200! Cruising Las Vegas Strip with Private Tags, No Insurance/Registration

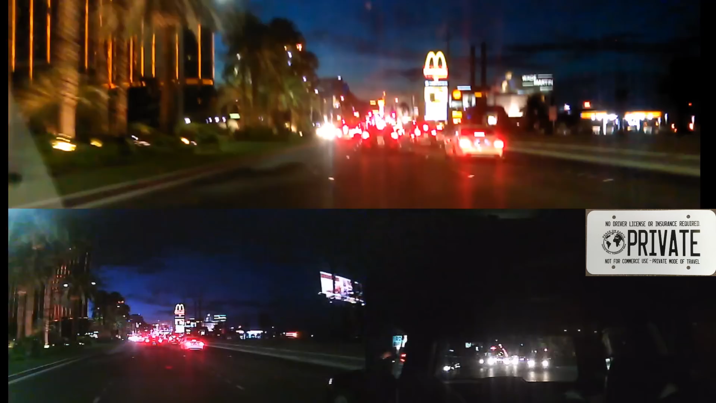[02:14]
Going up to Mandalay Bay here.
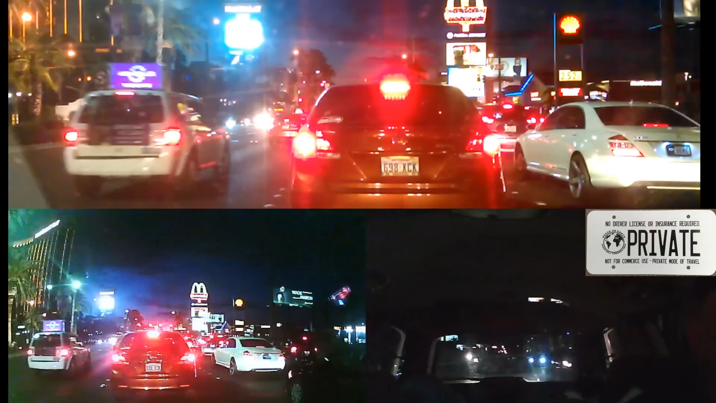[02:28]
And then I tried to speed up this little red light thing, so you don't have to wait for all the lights. The traffic was just incredible. But gas prices were not bad. It was $2.50 when I got gas in Vegas, but right before that in Prim Valley it was $3.25 everywhere. So I didn't get gas there. Up here on the left is Luxor.
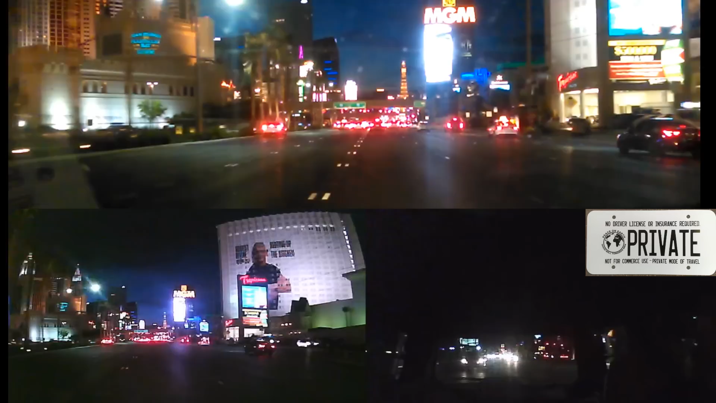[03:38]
There's better places to go to eat, and man, it was just, really, it was just nasty when I went there, and I was kind of bummed that I paid like 20 bucks, I think. I almost went to the buffet at the MGM there on the right. But didn't, because they wanted ID. And actually this trip that I went to Vegas, I didn't even stop.
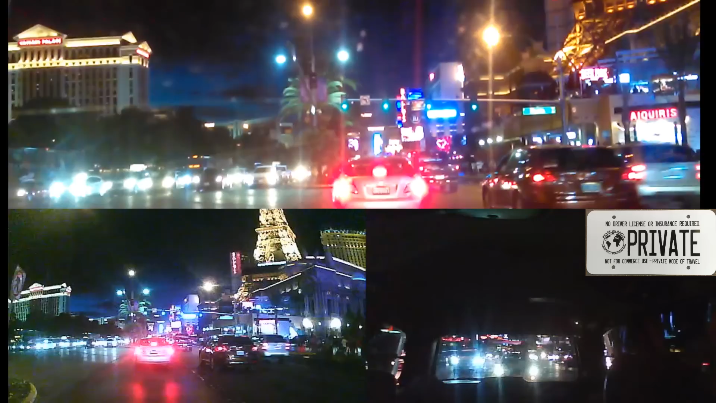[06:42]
so you can see it's not so scary. Look at how often I see cops. You know, there's supposed to be cops crawling all over the strip, but I didn't see any. And you see this, how I'm blocking these people from turning.
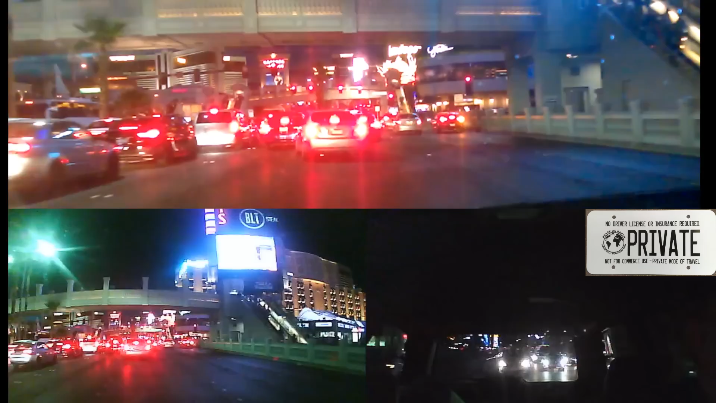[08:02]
I tried to film a little bit of the fountains because I heard them going off, but it didn't work. You can't really film them from the street, from in the middle of traffic.
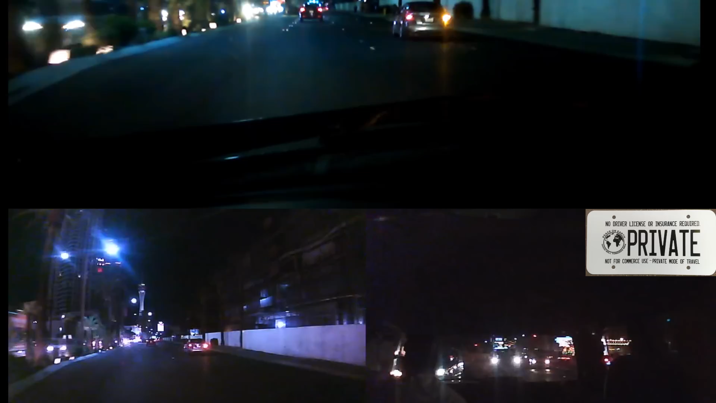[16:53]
I didn't want to involve myself in that traffic any longer than I had to. So, alright, that was really weird. They were building something, and it was big. I don't know what it was. Maybe a new casino or something? It seems like they stopped construction on it for a long time. Maybe they were zooming because it looked like. Looks like there was more to it than there was last time. Okay, here we're coming up on SLS, and I think I'm going to turn left right in front of the